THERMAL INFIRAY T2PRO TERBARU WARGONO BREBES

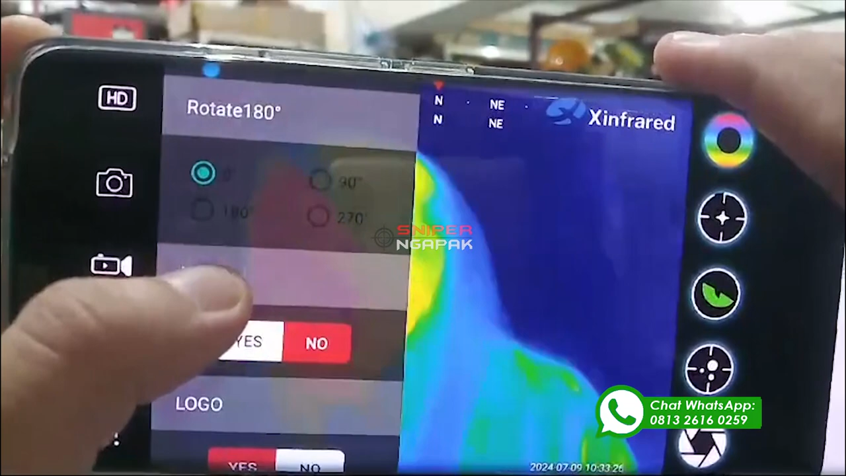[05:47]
rotate Rotate ini rotasi pada layar handphone Ada mirror Ada logo Jadi logonya
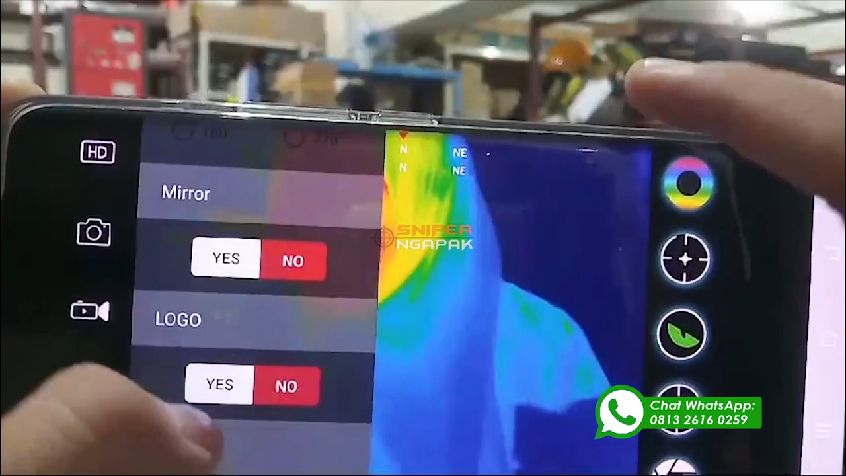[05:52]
bisa diaktifkan Bisa di nonaktifkan Ada HD mode Jadi HD mode disini terbagi Ada HD
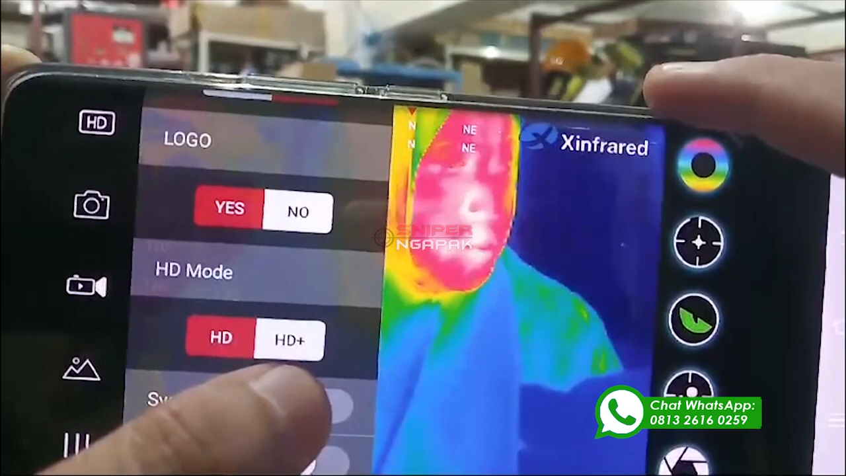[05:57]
biasa Dan ada HD plus Kemudian ada sistem kamera Sistem kamera ini Untuk melihat
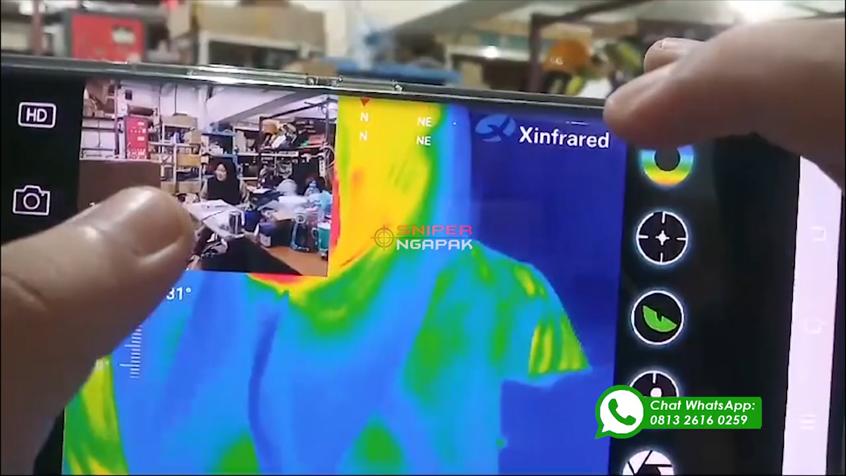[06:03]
gambar asli Dan juga gambar dari kameranya Ada temperature measurement Nah
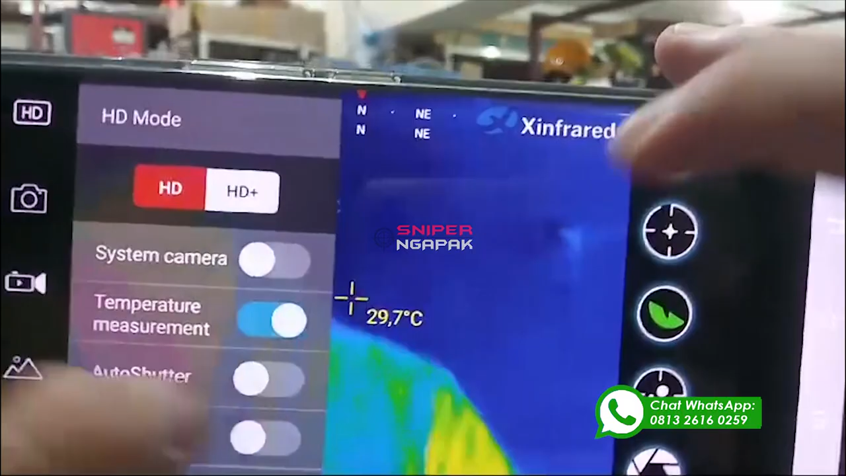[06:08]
On screen: spot 29.7°C
temperature measurement ini Untuk mengukur suhu tubuh Tapi suhu yang diukur itu Hanya suhu
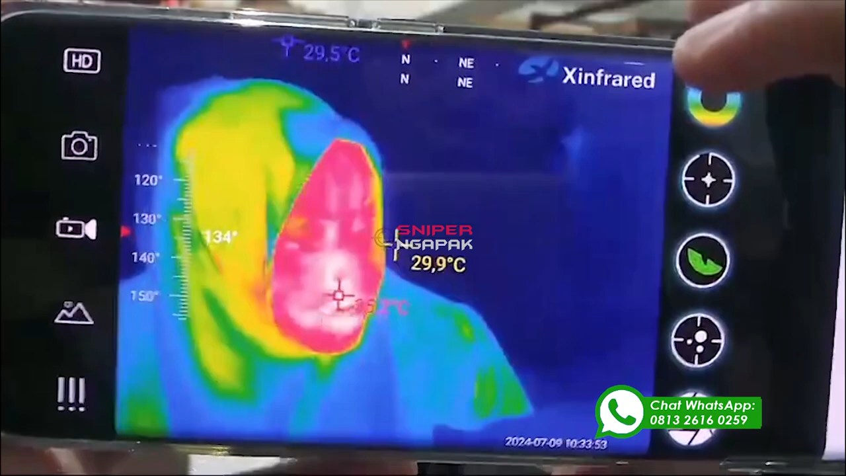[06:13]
kulit terluar saja Seperti itu Ada auto shutter Position Time Kompas
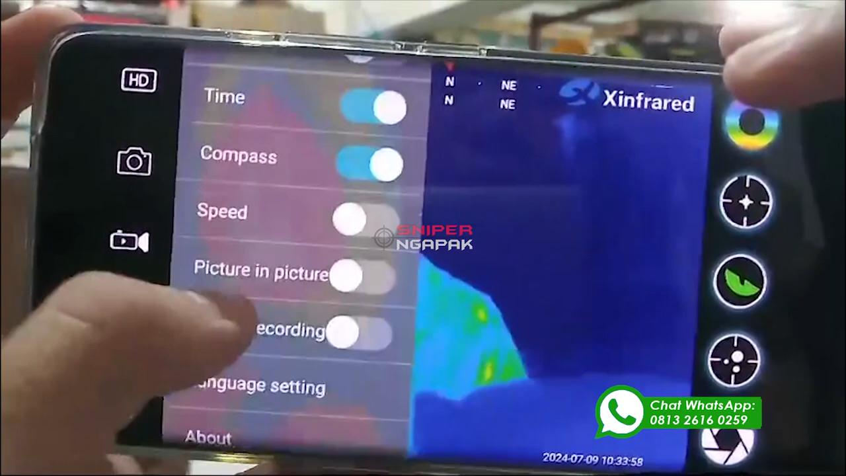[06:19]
Speed Dan lain-lain Bisa dipelajari lebih lanjut Kemudian Untuk penggunaan kameranya
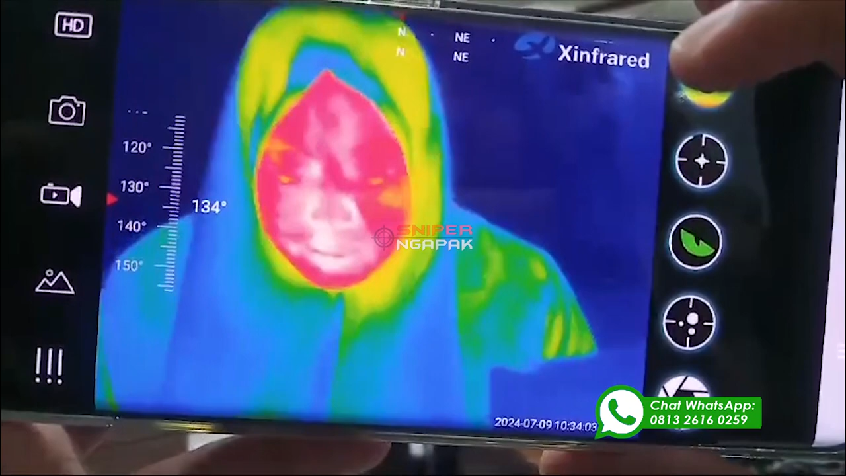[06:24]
Kami tidak menyarankan Untuk digunakan lebih dari 30 menit Karena itu dapat menyebabkan
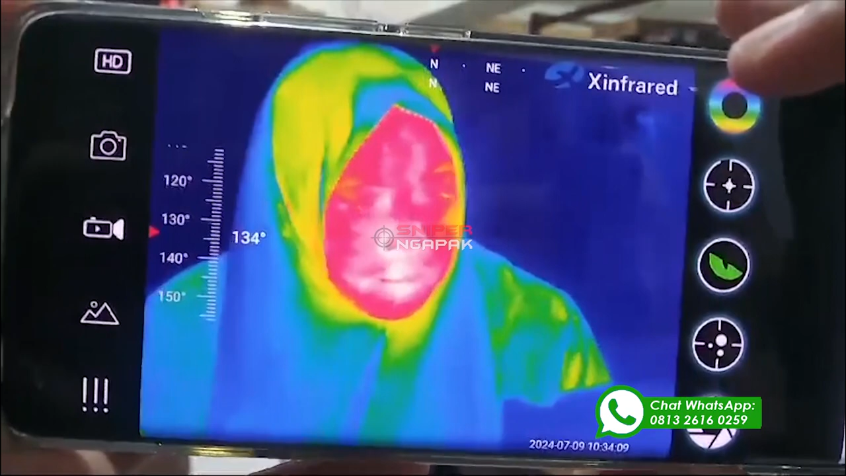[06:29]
Overheat pada kamera Yang dapat mengakibatkan Kerusakan pada komponen Di